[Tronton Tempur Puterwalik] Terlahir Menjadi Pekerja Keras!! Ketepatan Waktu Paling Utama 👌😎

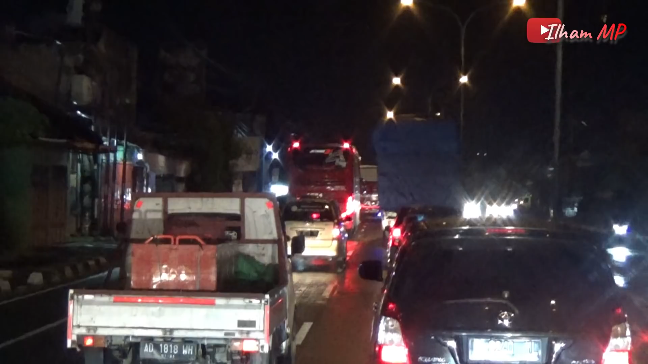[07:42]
Untuk Sudiro Tunggajaya angkatan malam yang dari Wonogiri, hampiran terakhir penjemputan penumpang ada di Kartosuro.
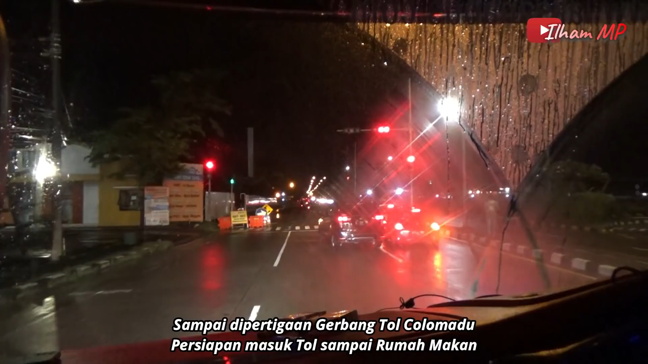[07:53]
Karena pada hari itu nggak ada penumpang Kartosuro, jadi langsung jalan terus dan setelah itu langsung masuk tol menuju rumah makan di Weleri.
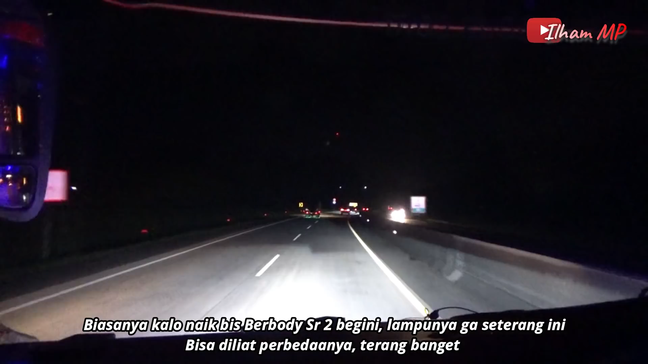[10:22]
Selain bentuknya yang lebih keren, efek dari penggunaan lampu ini yang menggunakan lampu HID membuat penglihatan ke jalan jadi lebih terang.